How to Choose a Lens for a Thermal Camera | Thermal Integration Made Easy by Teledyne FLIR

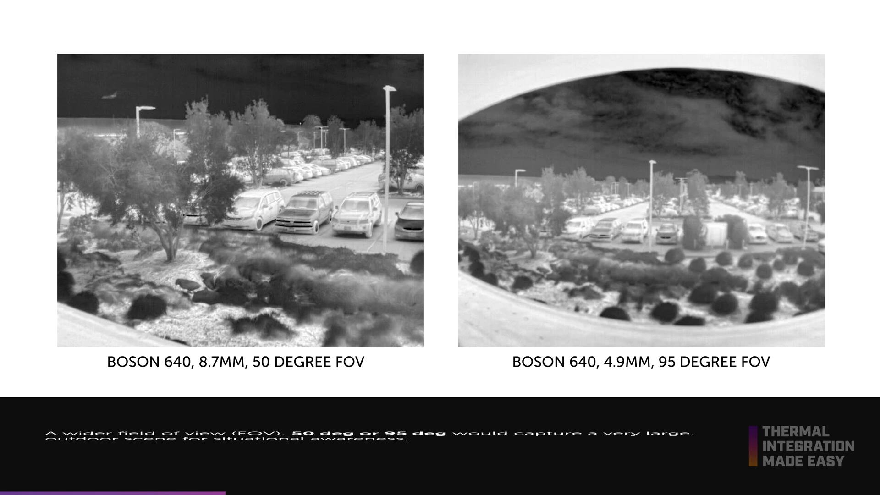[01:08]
For a wider field of view, 50 degree or 95 degree would capture a very large outdoor scene for situational awareness
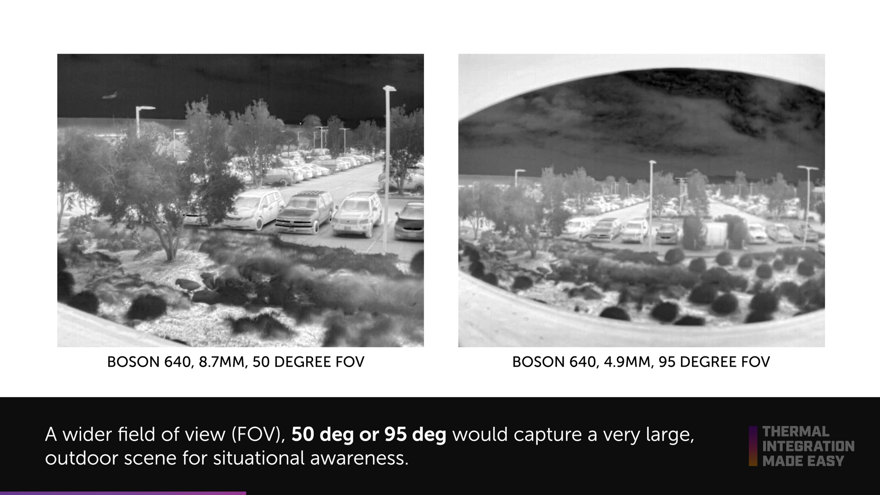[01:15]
where a narrow 68 degree field of view is ideal for monitoring smaller objects, seeing further, or surveying a specific region.
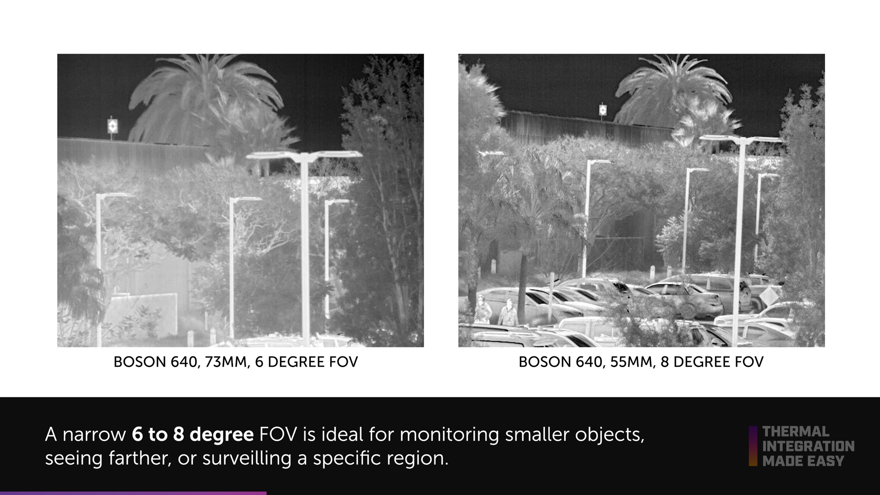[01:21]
To compare more FOVs go to the Boson FOV comparison page linked below.
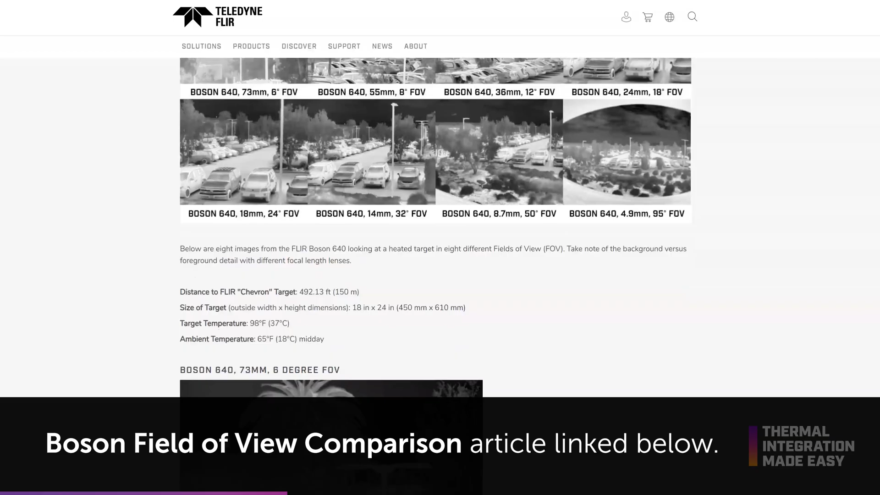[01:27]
The spatial resolution of a camera tells us the smallest detail of your target that can be seen by one pixel with the camera detector.
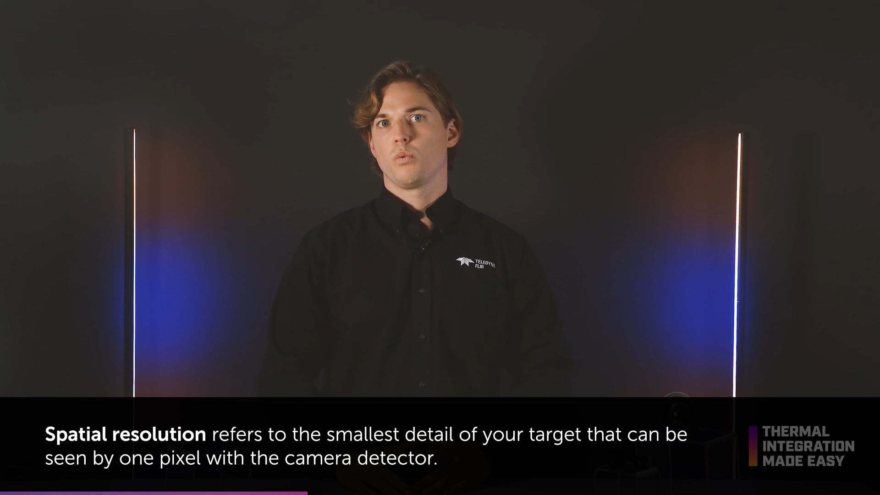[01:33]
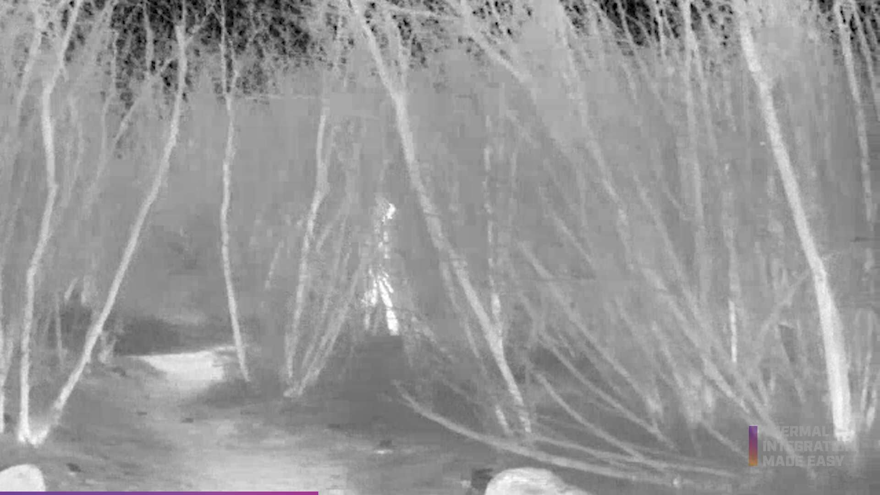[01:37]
As you move further away each pixel covers a larger area of interest
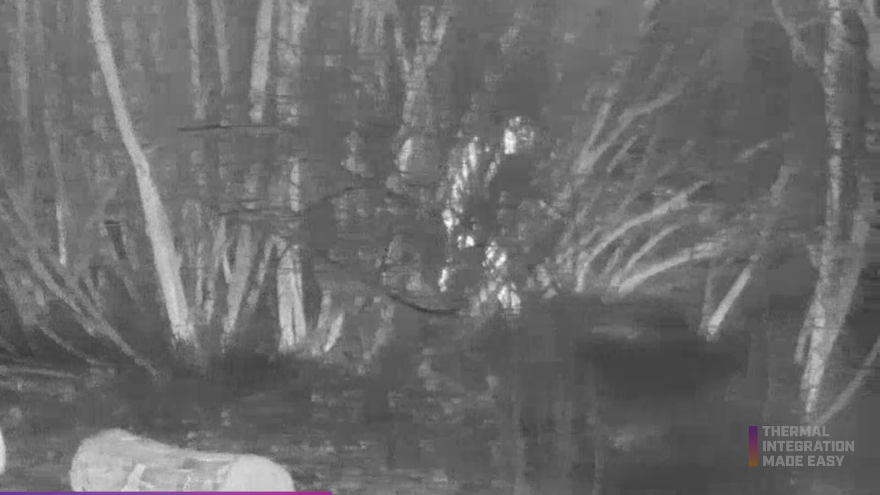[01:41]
and as you move closer you're more capable of easily distinguishing objects.
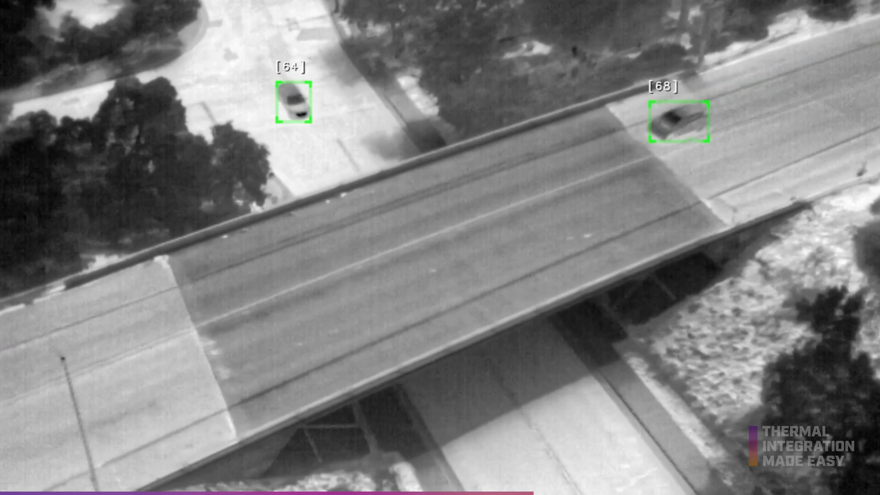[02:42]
It simply means something is there. Recognizing an object is defined as seeing what type of object it is and confirming the object class.
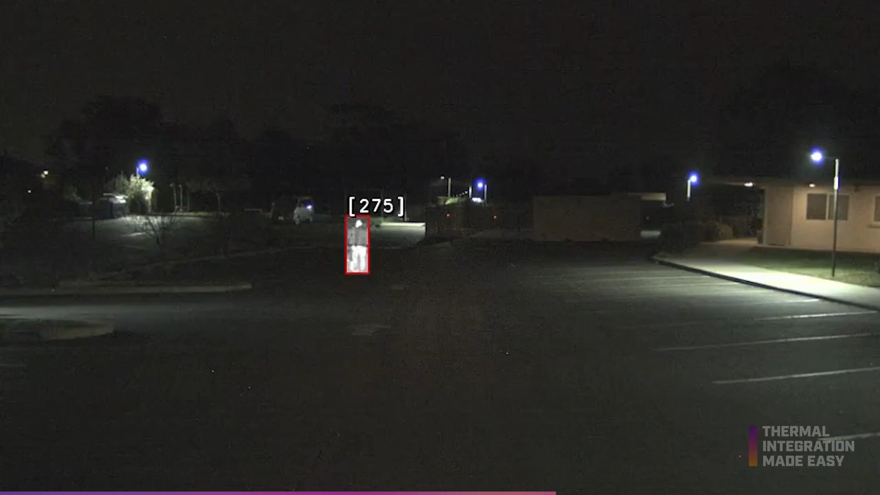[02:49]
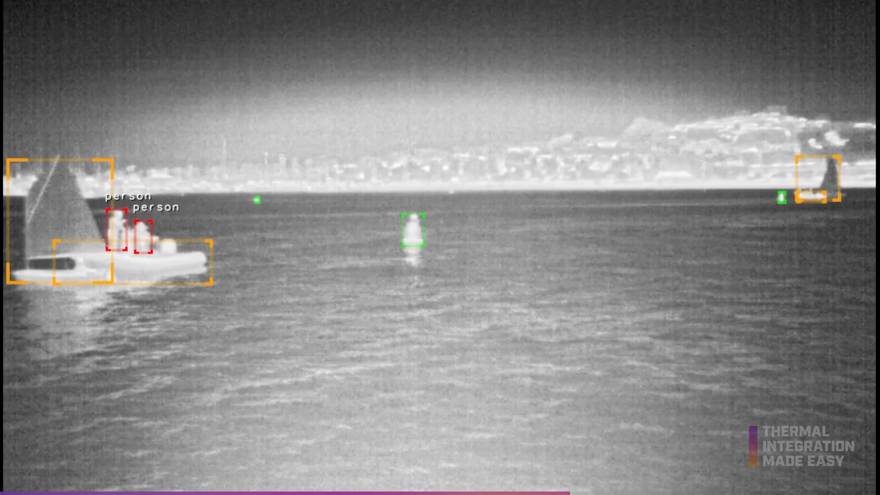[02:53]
It means being able to make the distinction between a person,
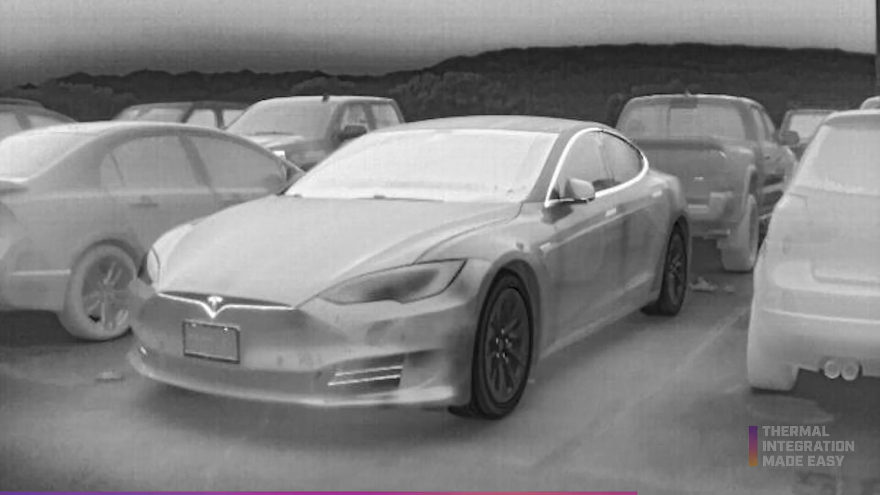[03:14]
The critical dimension of the object in question needs to be at least 12 pixels.